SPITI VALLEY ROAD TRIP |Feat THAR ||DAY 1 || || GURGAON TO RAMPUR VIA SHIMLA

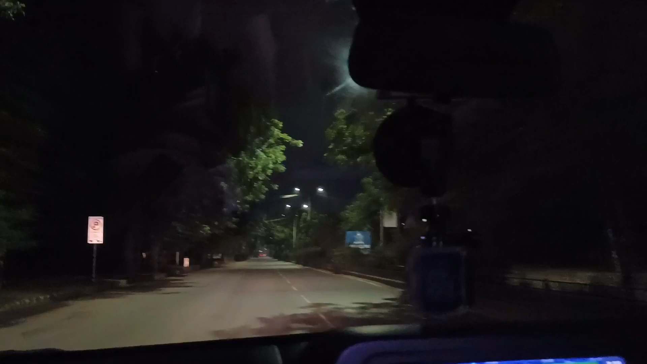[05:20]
जल्दी से चलते हैं और एक रेडबुल पी लेते हैं भाई, ताकि नींद ना आए, क्योंकि मैं सोया नहीं हूँ ऑफिस के बाद. तो लेट्स हैव अ रेडबुल भाई. आई डोंट ड्रिंक बियर, तो आई जस्ट हैव रेडबुल. सो मैं रेडबुल से काम चलाता हूँ गाइस, क्योंकि
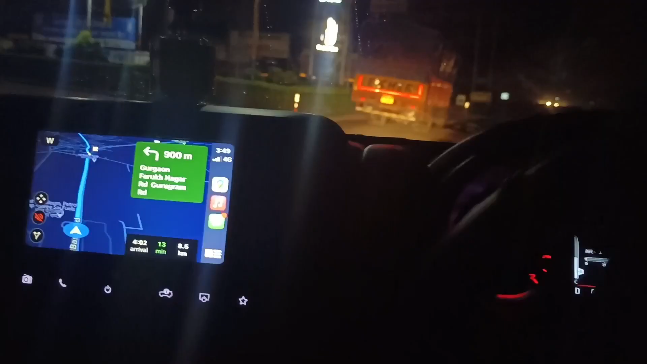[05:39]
तो यार फाइनली पेट्रोल पंप आ गया है.
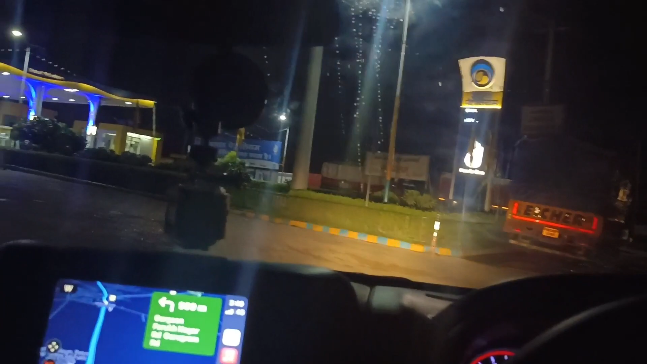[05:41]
जल्दी से इसको भरवा लेते हैं फुल,
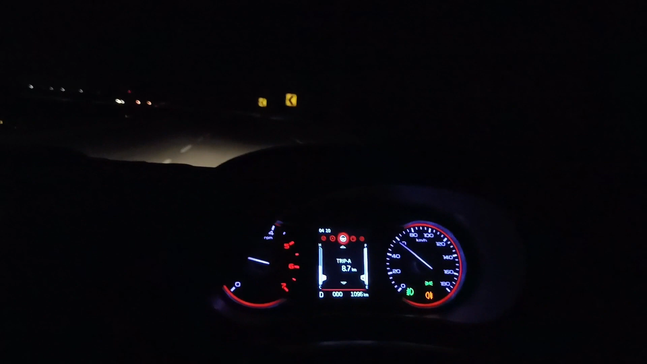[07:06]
और एक खड्डे पड्डों से बच जाएं, तो यार कमेंट्स में प्लीज़ ज़रूर लिख के बताना,
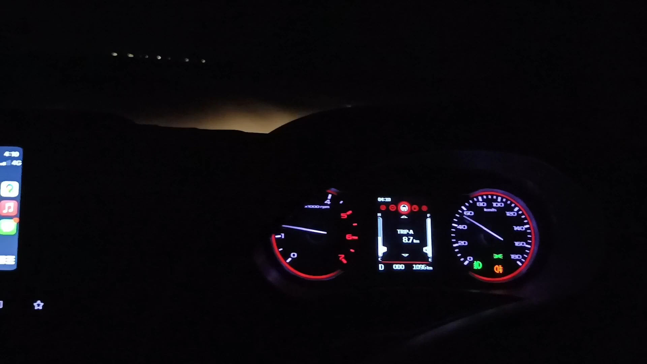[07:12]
ताकि मैं अगली ट्रिप में जो है उसको अप्लाई करूं एंड आई कैन सेव सम टाइम. तो ये कुछ नज़ारा है, क्या धांसू लग रही है रोड.